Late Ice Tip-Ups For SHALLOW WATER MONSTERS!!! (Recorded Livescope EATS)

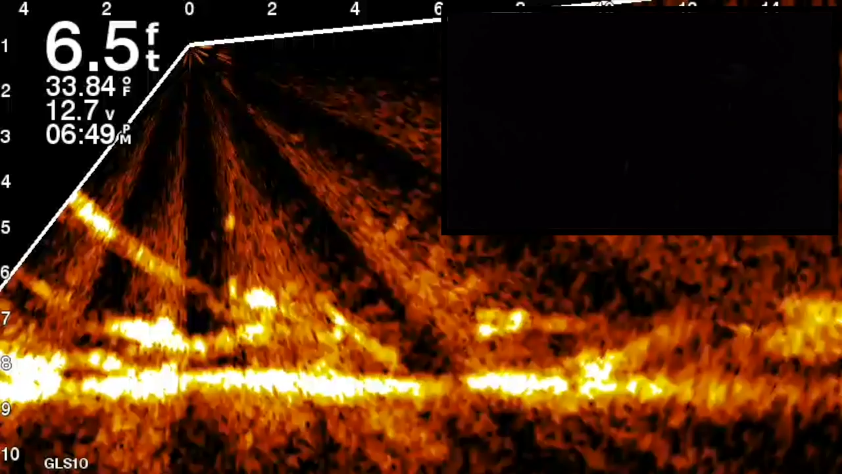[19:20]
On screen: depth 6.5 ft, water 33.84°F
cause they're just acting different man yeah they probably shut down I think he's just looking at it now just for fun
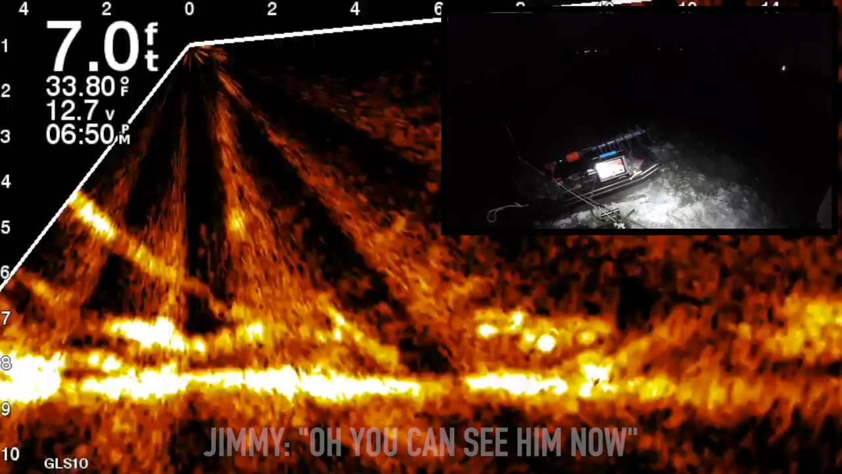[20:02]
On screen: depth 7.0 ft, water 33.80°F
yeah he broke me off oh you can see him yeah he bit it no he bit it did he?